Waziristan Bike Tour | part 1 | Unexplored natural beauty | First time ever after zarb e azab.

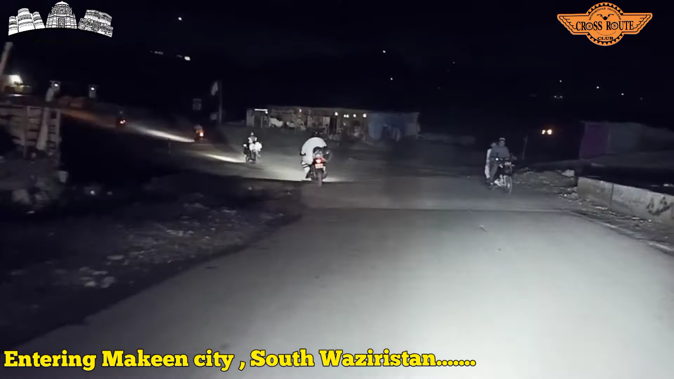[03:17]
جی دوستو تو فائنلی پہنچ گئے ہیں ہم مکین شہر جو کہ ساؤتھ وزیرستان
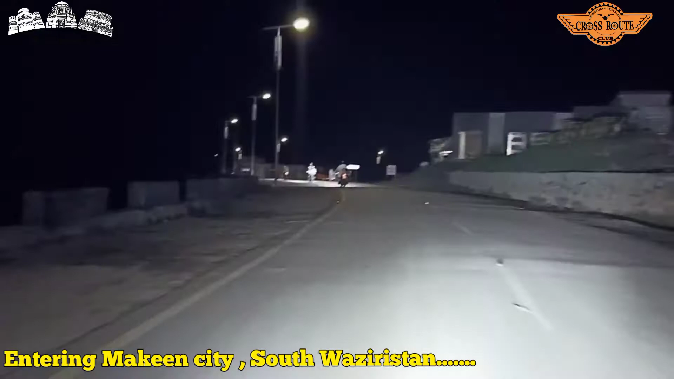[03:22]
کا ایک مین شہر ہے مین مقام ہے ساؤتھ وزیرستان کا مکین اور یہ ہمارا جو راستہ ہے ٹوٹل یہ اتنا زیادہ نہیں ہے یہ تین سے چار گھنٹے کی رائیڈ ہے